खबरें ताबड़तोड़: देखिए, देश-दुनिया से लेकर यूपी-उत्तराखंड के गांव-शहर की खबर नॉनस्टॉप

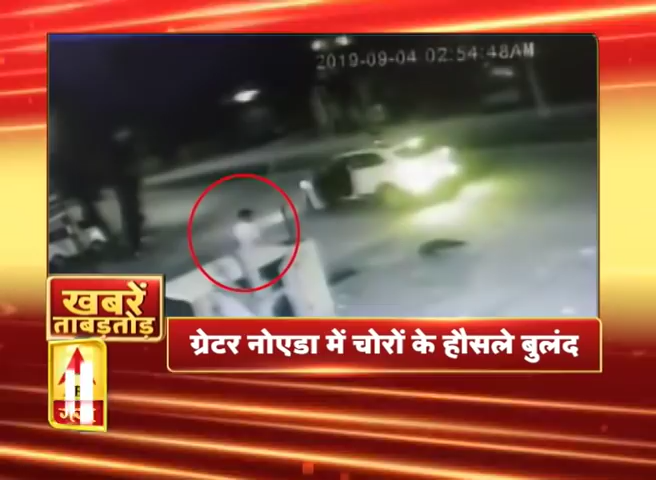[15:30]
सीसी टीवी में कैद हुई चोरी की बारदात, लगजरी कार में चोरी करने आये थे चोर